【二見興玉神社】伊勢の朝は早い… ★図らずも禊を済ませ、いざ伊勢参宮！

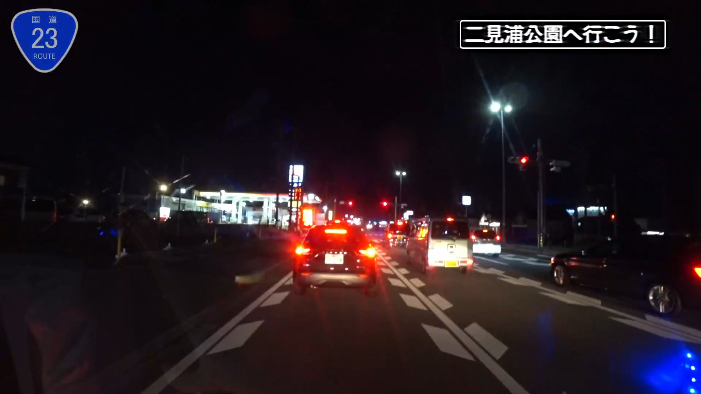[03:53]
いや、ちょっと車の渋滞がきついな。きつい。こっちの方は渋滞がきついよ。伊勢神宮は5時から開いてるそうなんで、もう朝わたわただね。外宮内宮どっちも見たいね。できればわたわた行って、空いてるうちに行って。
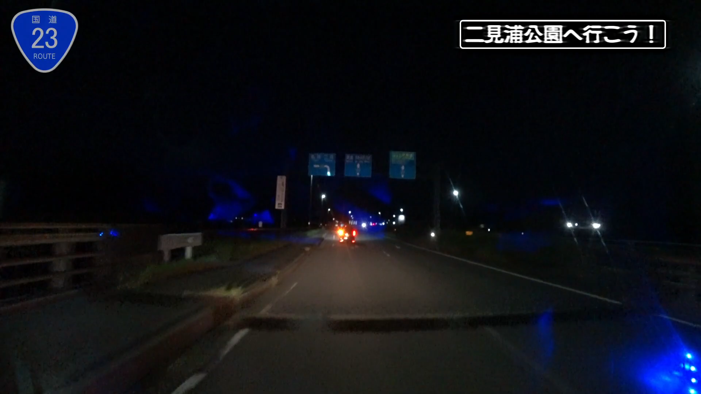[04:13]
これかな。いや、これねえよ、これ多分コンビニね。あ、あった。
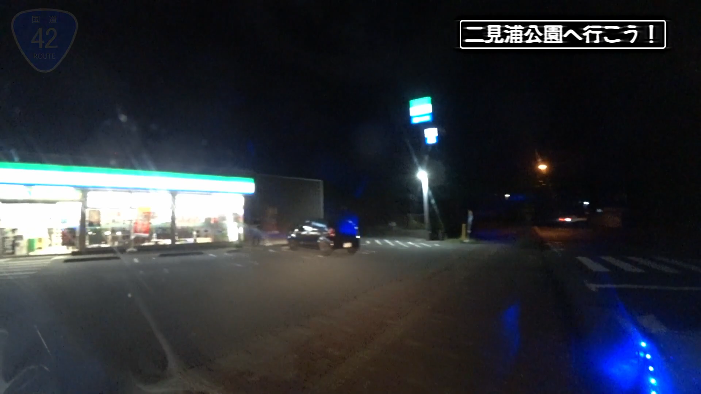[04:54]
どこ？ タライは。 あ、これも出てる。 結構えげつねえとこなんだ よ。うわ、温泉ある。
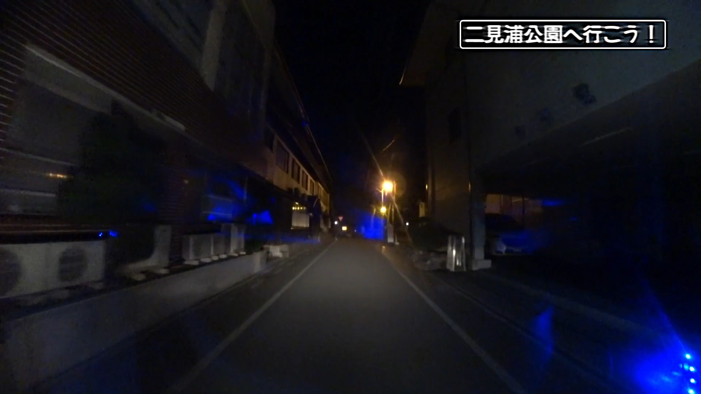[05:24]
温泉街なのかな、ここ。